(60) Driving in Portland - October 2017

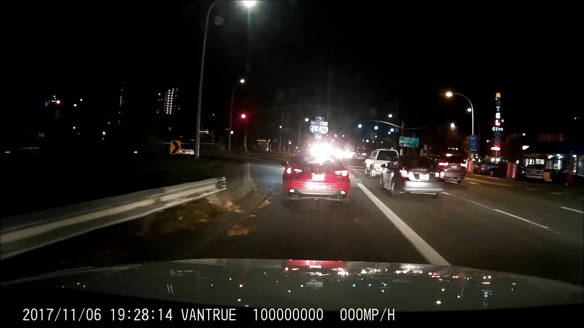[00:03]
few more levels would be good. Wow. Holy shit. Holy... Oh my god. What the fuck is wrong with that person? Wow. That light was hard red.
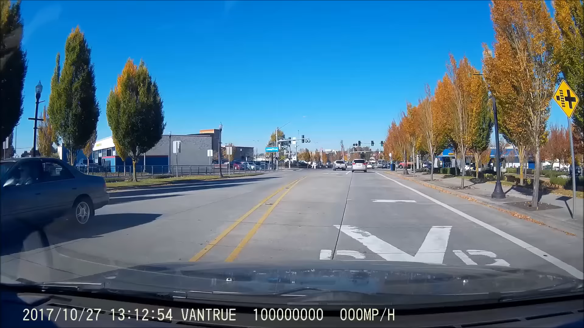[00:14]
On our website. Well, Google Maps isn't super updated, so that would make sense. Don't do it, buddy. Hi. Welcome to planet Earth.
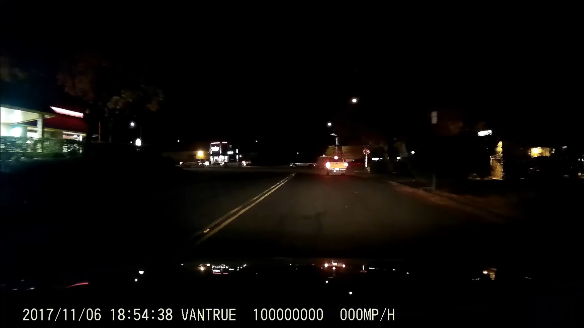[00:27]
Why are you making a left there? That was idiotic.
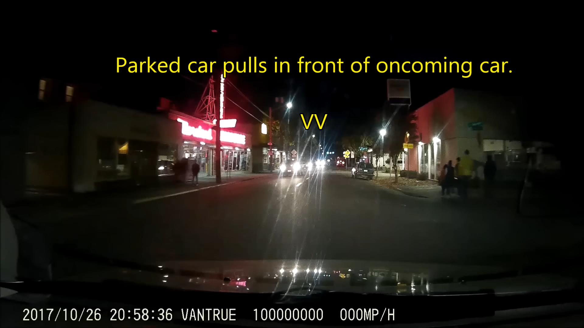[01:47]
Oh, dude, you just pulled right in front of that guy.